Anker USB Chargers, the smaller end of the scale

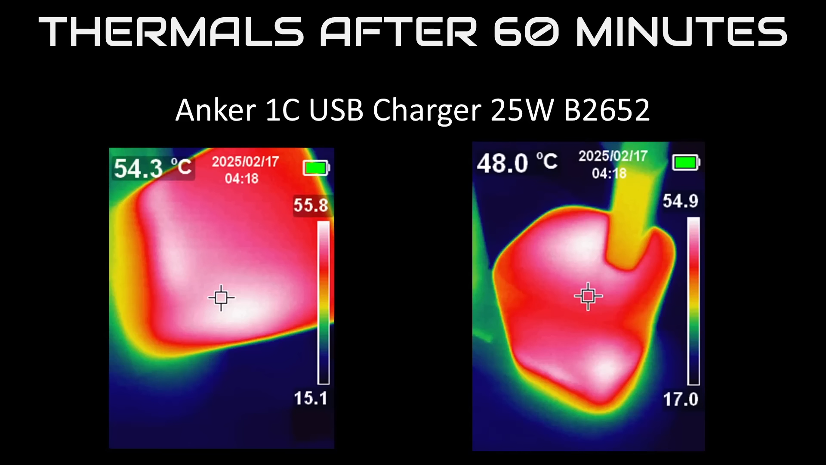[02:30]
so it was able to keep up with this amount of heat generation and didn't shut down or get too hot. Next up is the bigger charger in today's lineup.
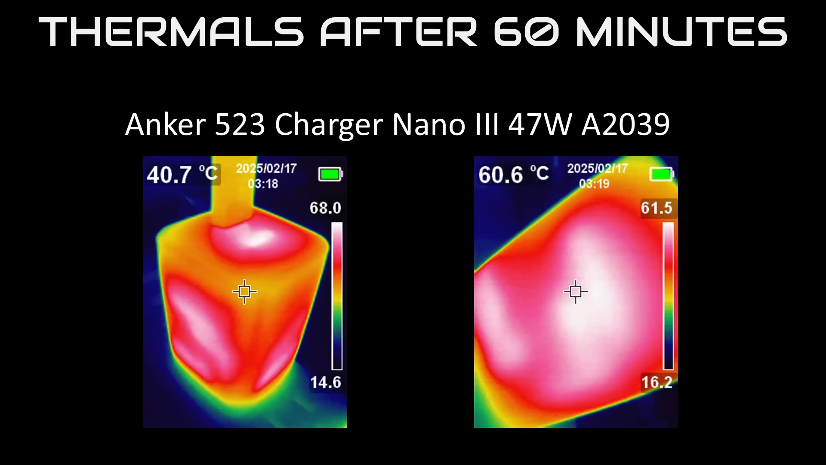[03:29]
So, no shutdown, but still, it could concern some people. It was far from the hottest adapter I've seen though. Okay, the next USB charger is the 20-watt two-port charger. The only one today with a USB-A port. I know, I know.
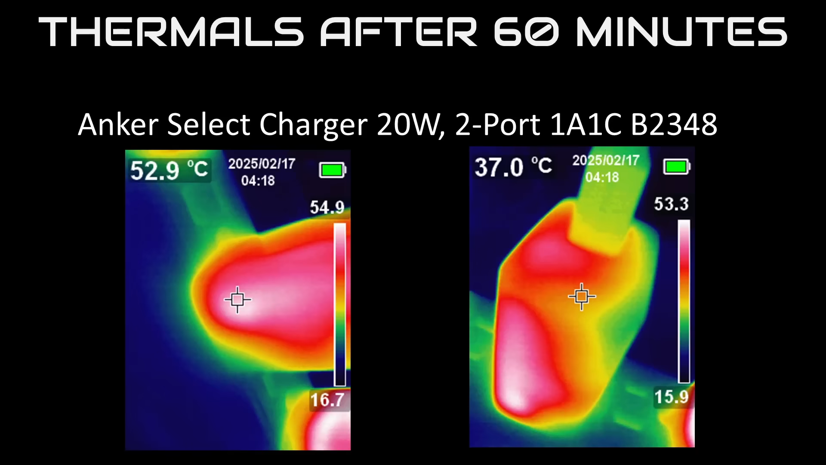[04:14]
Thermally, no surprises at all. This one is a little toasty, but it can hold the power level no problem. Next up is the 312 charger.
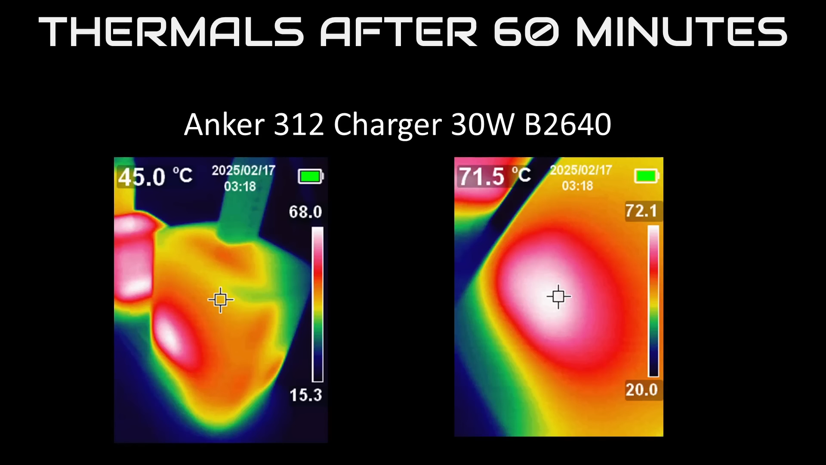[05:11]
It didn't shut down, but yeah, it lets it get real toasty, so using this at 30 watts all the time may not be the best idea, particularly because the components inside are going to get so hot they probably won't last as long. If you are charging a phone or some other lower power devices, it won't be at that power level for long, so it should be better.
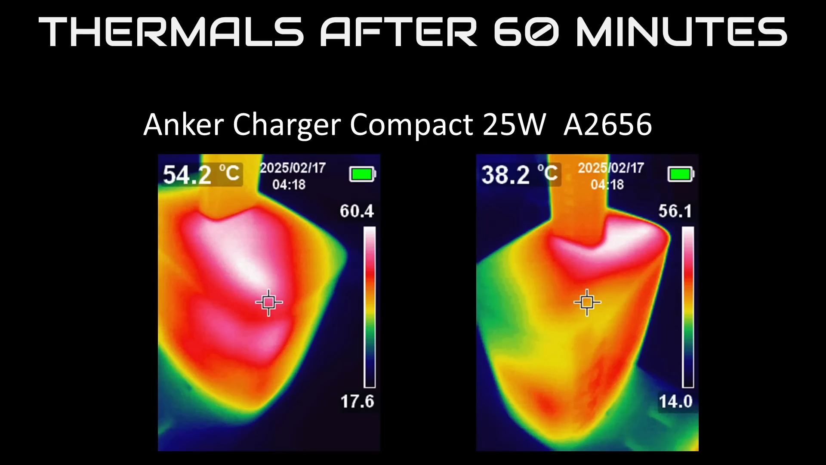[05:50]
Its case is large enough that it can get the heat out and keep things reasonable. Hopefully it lasts a decent amount of time with some more reasonable thermals.
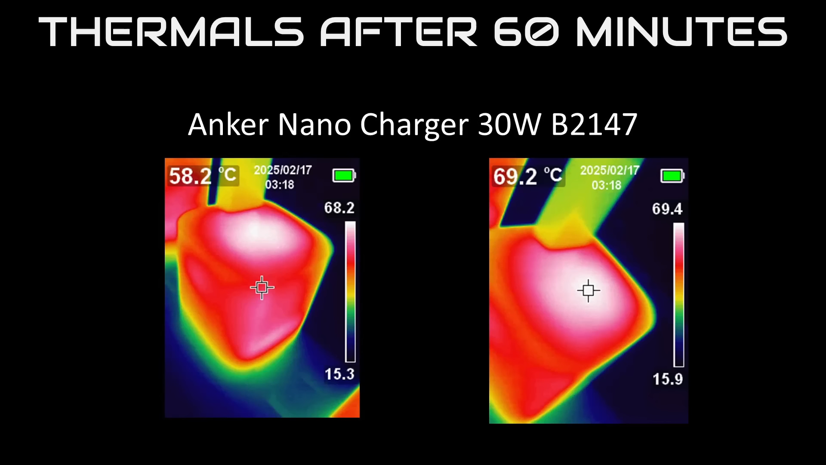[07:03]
It does a surprisingly good job of getting the heat out to the surface though, so this isn't bad. Hopefully, the internals aren't that much different in temperature. Still, I'd rather it be cooler.